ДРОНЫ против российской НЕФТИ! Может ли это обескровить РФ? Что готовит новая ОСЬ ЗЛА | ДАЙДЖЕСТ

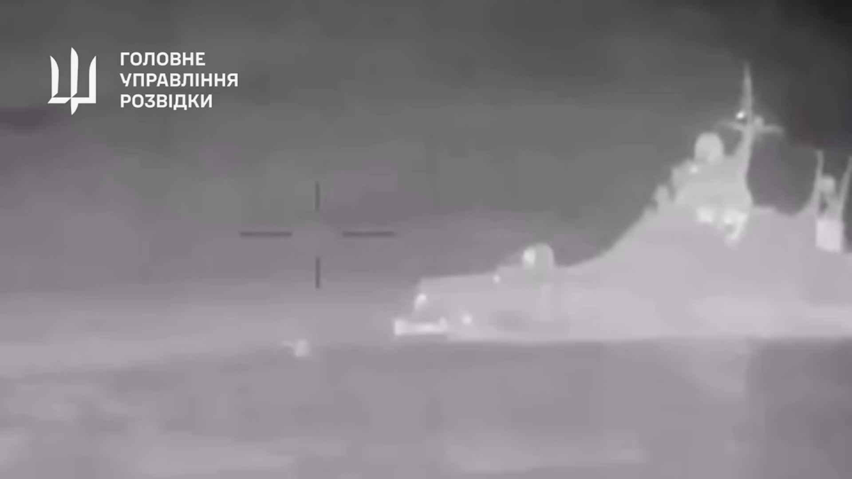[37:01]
76-630 Посмертное сражение Котова с дронами Магура было настолько громким Что россияне сначала подумали,
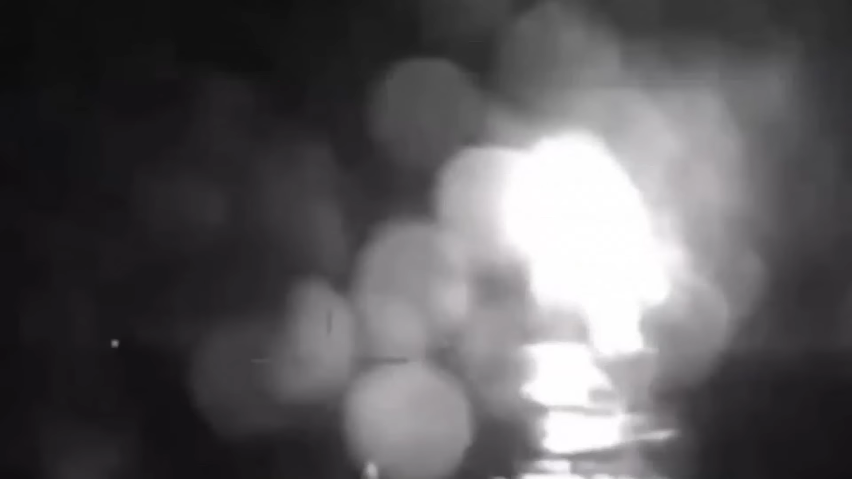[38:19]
это уже слишком поздно 1 февраля с помощью Магуры Гур затопили ракетный катер «Ивановец» А в ноябре прошлого года еще два катера